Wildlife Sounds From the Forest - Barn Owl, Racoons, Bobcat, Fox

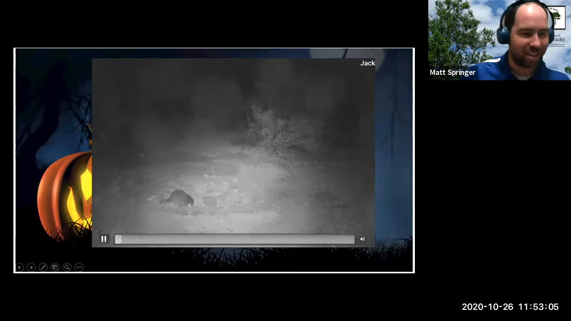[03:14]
So the actual animals that are fighting are in the background there, so you can't really see them, unfortunately. But this is a raccoon scuffle over some food, and one that you do hear quite a bit if you're in the woods, especially when those guys are active. Oh, a little bit, you know, not as straightforward. I could sound kind of creepy if you were outside. It is very loud. And that, I think, is the more, that's the part that doesn't carry through here, is if you hear this, you can hear it from several hundred yards away.
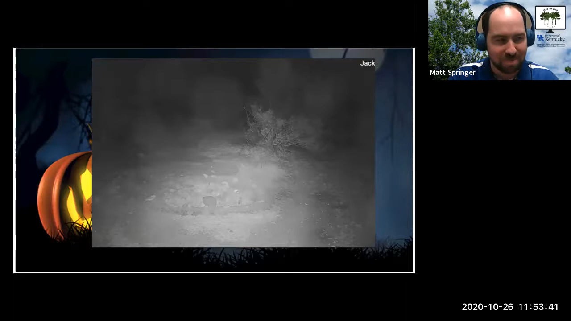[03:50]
Oh, wow. It is a loud scream. And if it's close to you, it really will set you on edge. I bet. Well, let's go to our next one now. Our next one, we have three different sounds for this species.